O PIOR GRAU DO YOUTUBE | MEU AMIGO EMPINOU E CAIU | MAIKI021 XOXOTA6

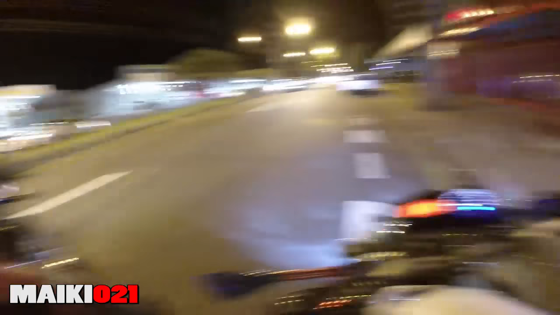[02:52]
Estaciona a moto aí, ó Meu Deus Olha o carro aí, ó Estaciona, piau Você tá travando o trânsito, vi Capote monstro